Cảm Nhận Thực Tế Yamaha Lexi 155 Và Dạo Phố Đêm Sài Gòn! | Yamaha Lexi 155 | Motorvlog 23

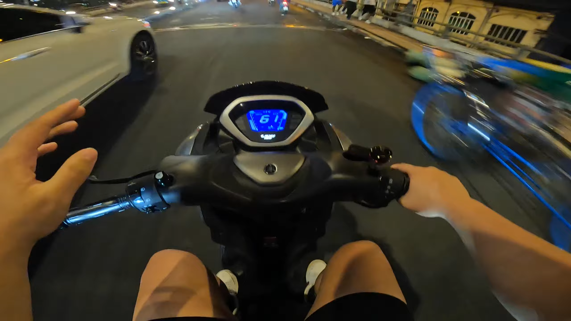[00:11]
Nhưng mà nè, mình đi lên đây nè, thả một tay ổn định không gì hết, thả hai tay thì nhìn kế ha, thì yên con Lexi nó gọn hơn nhiều, nhìn nó không có thể thao bằng, nhìn nó giống xe gia đình hơn các bạn.
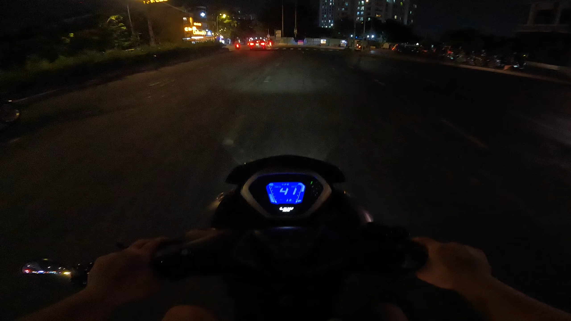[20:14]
nếu mà bạn nào thích thì mình sẽ nhờ ai đó chạy xe của mình và mình chạy theo một chiếc khác, mình quay lại ha. Ui trời ơi, sao mà xe nhanh trễ quá vậy. Mình khá là quan trọng vấn đề xe nhanh ha, tại vì mình thì mình thay hay nhìn đích xe của người khác, tại vì để mình biết là mình có nên vượt hay không.
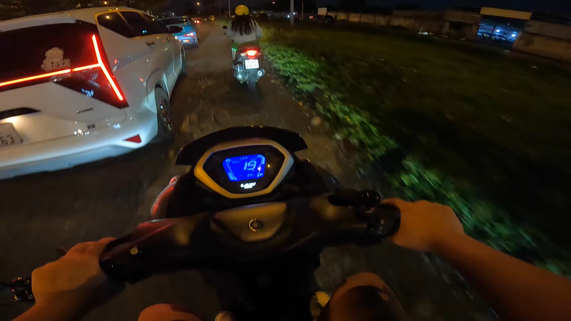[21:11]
Sao chú này nay chạy chậm hay lạ ta, VinFast thường chạy nhanh lắm. Ui trời, cái gì đây, sao rối quá vậy. Đường này cũng là đường đi học của mình, mình không có đường đi đường này, nhưng mà đường này nó cũng tới trường mình được. Thì hồi đó mình hay qua quận 7 lắm.
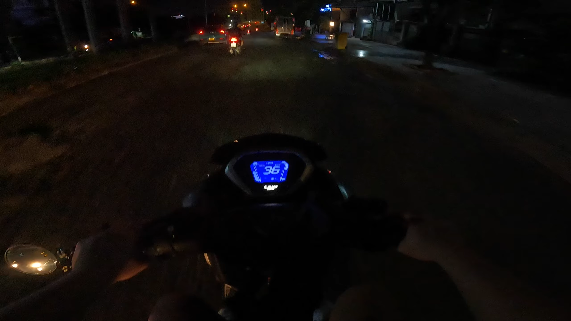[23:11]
Nếu mà nói về vấn đề đèn zin con này ha, thì được ra đi trong phố thì cũng ổn, nhưng mà cho mấy bạn mà hay đi xa, nhà xa hay đi những đường đường bự á, thì có thể sẽ chê cái đèn. Nhưng mà thật ra đèn đèn của những con xe mới bây giờ, thậm chí là phân khối lớn ha, thì thiết kế đèn nó tối hơn hẳn ha, tối hơn hẳn những đèn thiết kế năm trước, những năm trước ha.
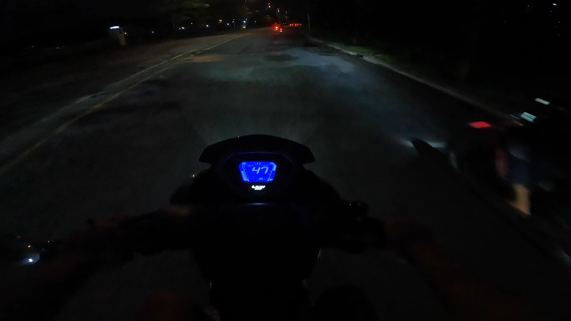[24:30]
Nè, bây giờ mình đang chạy đường xấu nè, đường đá không à, nhưng mà chạy cũng tầm 60, cũng quẹo cua này kia đó, thì khá là không có khó chịu ha. phục á. Ừ.